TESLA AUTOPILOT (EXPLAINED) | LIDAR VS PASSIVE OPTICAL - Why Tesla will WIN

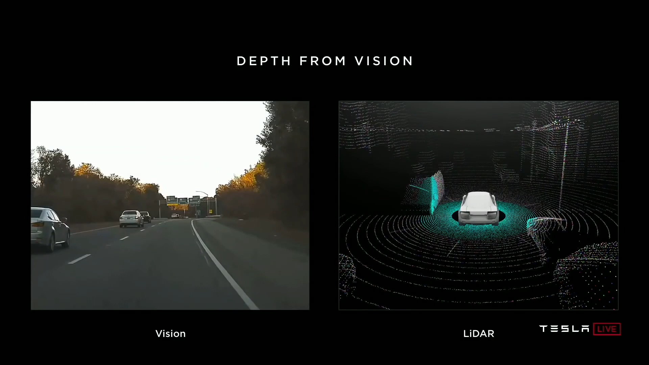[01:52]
And LiDAR gives you these point measurements of distance around you. Now, one thing I'd like to point out, first of all, is you all came here. You drove here, many of you, and you used your neural net and vision. You were not shooting lasers out of your eyes, and you still ended up here. We might have. So things went well. That's good for everyone. So clearly, the human neural net derives distance and all the measurements and the 3D understanding of the world just from vision.